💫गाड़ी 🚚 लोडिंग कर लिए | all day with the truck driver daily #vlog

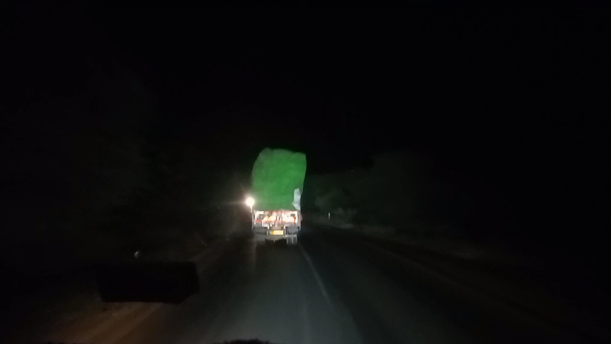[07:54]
पर ही फिर इसके बाद में निकलेंगे दोस्तों माल हाइड देखो इसका डबल है भाई मेरे से भी डबल है अगर ये गाड़ी थोड़ी सी भी अगर लहर रही है तो तुरन पलट जाएगी भाई देख रहो कितना हाइड है वीडियो